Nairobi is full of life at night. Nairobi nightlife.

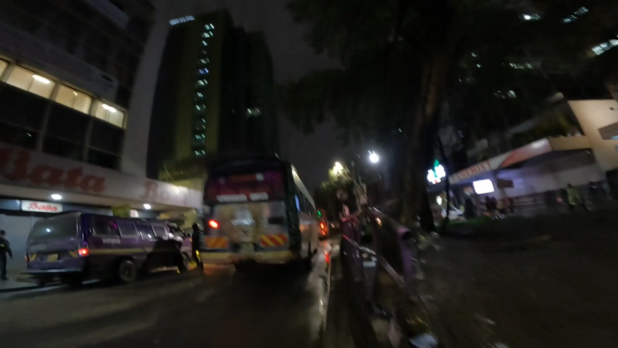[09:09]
So this is the building I was telling you about. This is a Pia Center.